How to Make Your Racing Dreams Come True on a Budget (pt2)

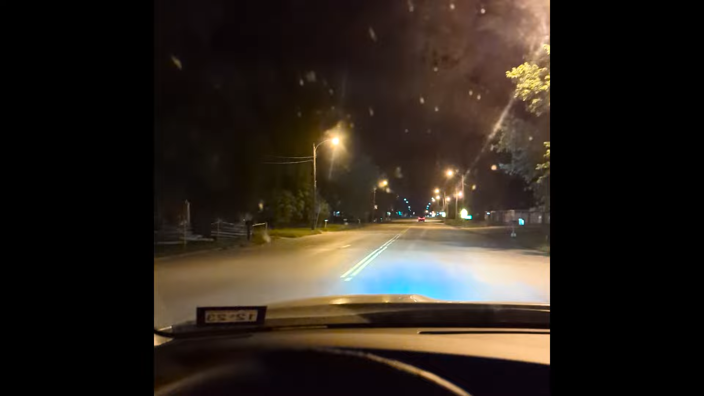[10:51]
I'm from a pretty small town, but this is tiny.